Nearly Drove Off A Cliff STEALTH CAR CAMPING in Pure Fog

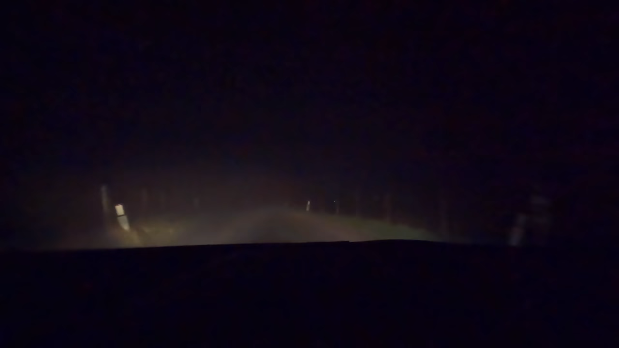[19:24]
Well 1.2 miles of foggy roads to go. Honestly. It wouldn't even matter if it was daylight up here. We ain't gonna see nothing. Really really awkward to drive through all this man. It's been like for miles and it's getting worse. But this road only goes one way up to Clee Hill from what I can remember so but uh yeah just kind of wow. Taking my time you do. A little bit sketchy. This whole drive's been really intense today. Getting lost, dark country lanes, fog.